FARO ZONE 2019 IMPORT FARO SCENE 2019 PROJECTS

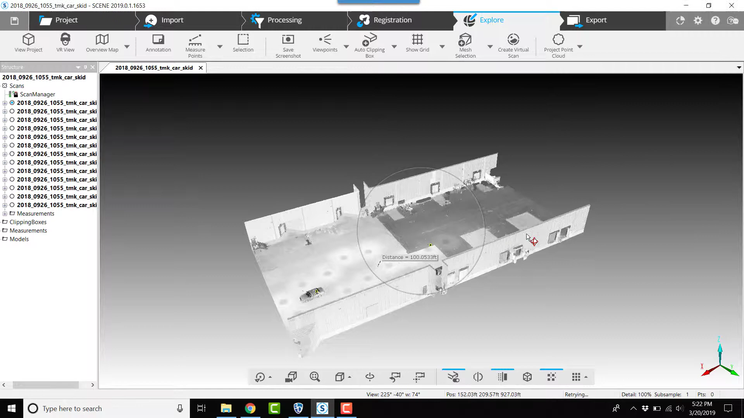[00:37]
the way you want these clipping boxes and then you want to make sure you've saved and
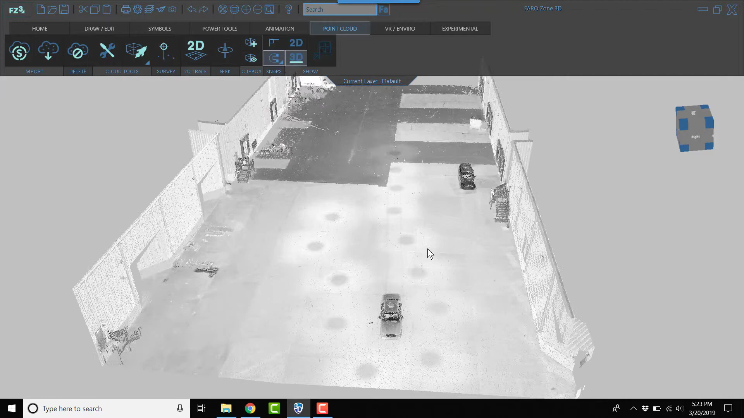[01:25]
label measure do whatever we need to do I'm right
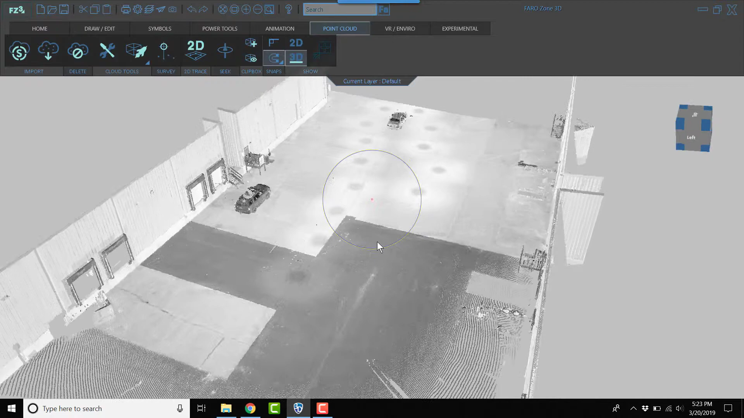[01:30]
clicking with the mouse outside the circle so I can rotate around I
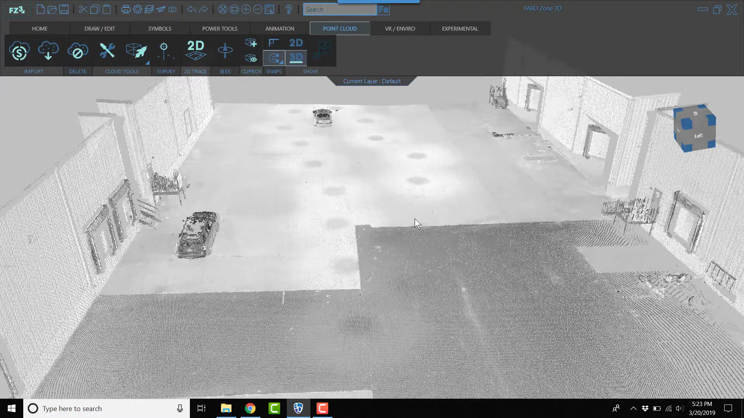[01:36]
can roll the mouse wheel in and out to zoom I can hold the mouse wheel
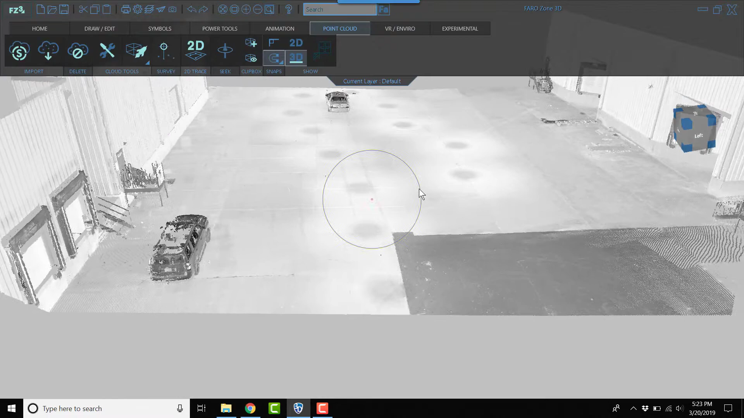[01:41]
down to pan and that's opposite of scene which
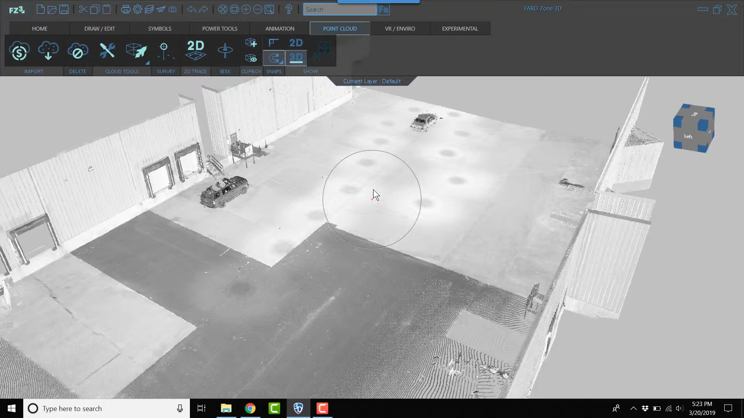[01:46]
uses the left mouse wheel but you'll get used to it pretty quick make sure as you're working within ferrozone that you save and save often just as you do in scene so you don't lose any work as you move forward and that's it that's what it takes to get your scene project into ferrozone 2019